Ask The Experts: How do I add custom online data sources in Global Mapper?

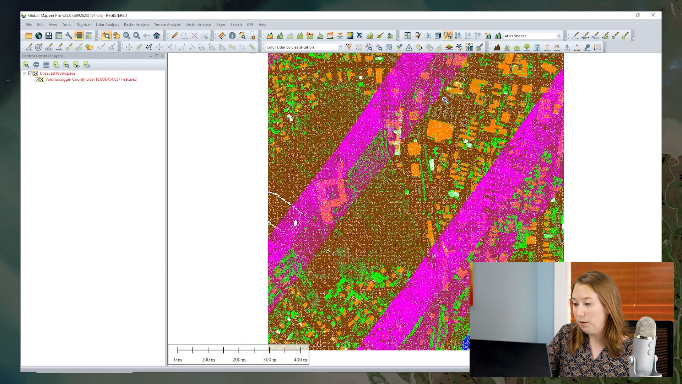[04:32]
And we can see that this LiDAR data has actually been classified. That's why it's color coded. And look at it in 3D.
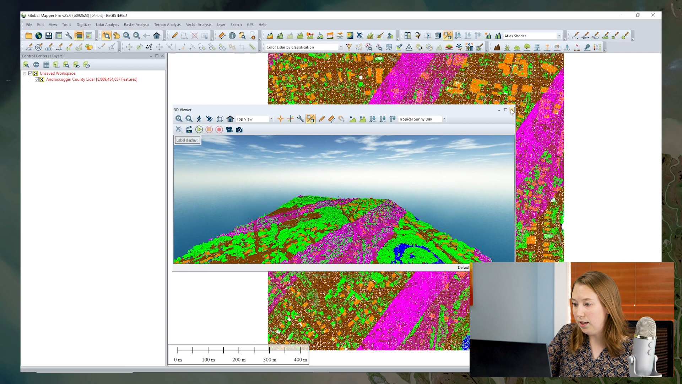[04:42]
We can color it by elevation. But we can't actually edit this data. Notice that it's red in the control center. That red signifies that this is view only at this point. If you need to edit this data, you can right click and export that layer, export it as LAS or LAZ.
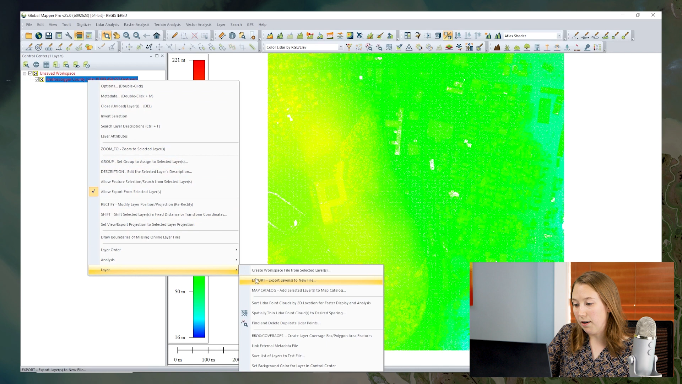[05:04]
That way, you have an offline copy of it that you can edit. I won't export that right now. But let's go ahead and look at another type of feature service. So I'm going to click Add New Source and it brings us back to our list.